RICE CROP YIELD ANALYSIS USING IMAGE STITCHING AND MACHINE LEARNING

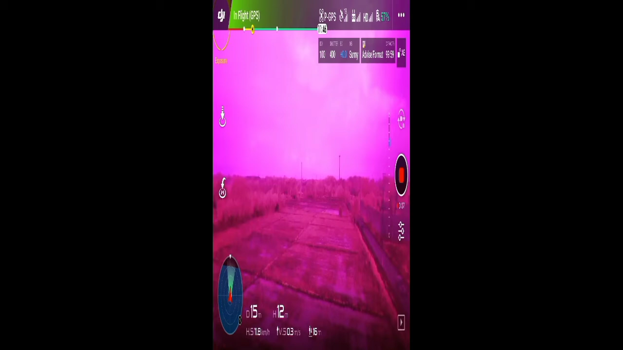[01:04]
As you can see in the video, the color is not natural, because we removed the IR filter.
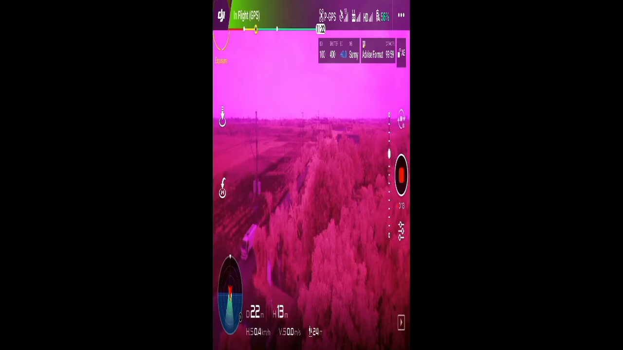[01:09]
Instead, we use a dual bandpass filter to quickly calculate the NDVI of the crop.
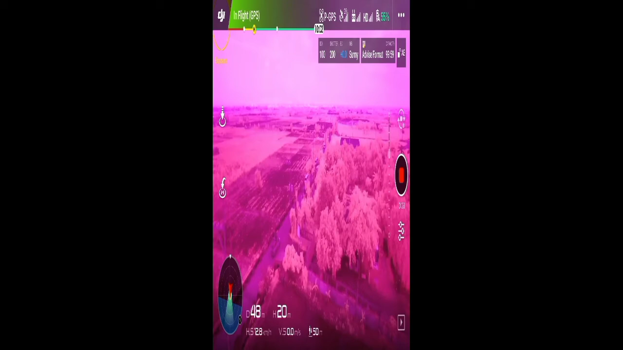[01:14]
NDVI stands for Normalized Difference Vegetation Index.